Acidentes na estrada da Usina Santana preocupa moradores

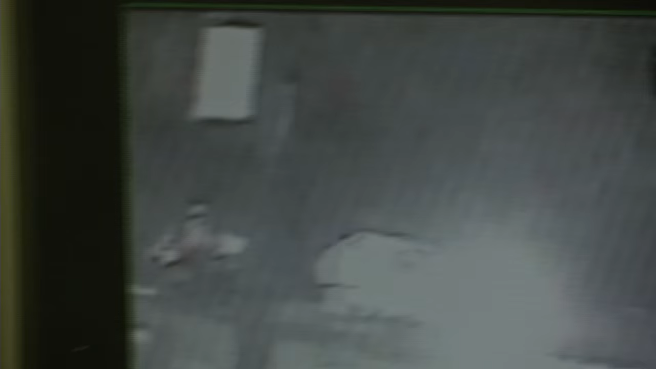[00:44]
Nestas imagens é possível ver o momento exato do acidente. Ela para a moto no acostamento. Dá o sinal para dobrar à esquerda. Espera alguns veículos passarem. E ao tentar fazer a curva, é atingida por uma motocicleta. A dona de casa cai no chão e é atropelada por outra moto.
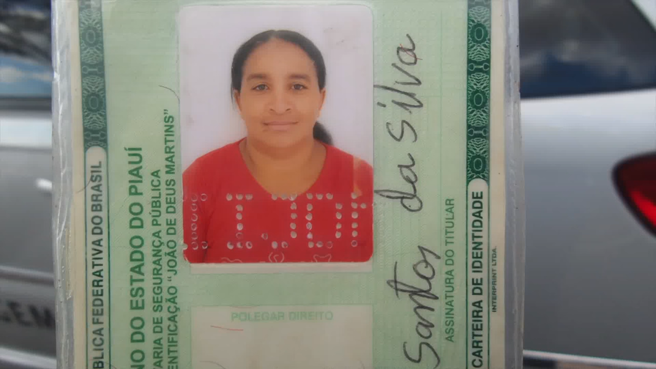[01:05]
Elza Santos da Silva tinha 57 anos.
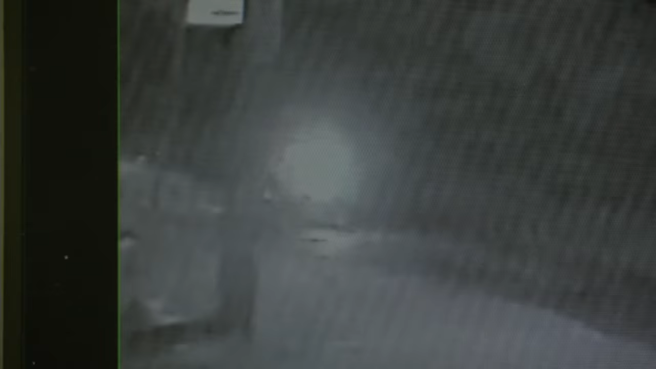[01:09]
Teve o pescoço quebrado e morreu na hora. Encostou aqui no acostamento, deu o sinal.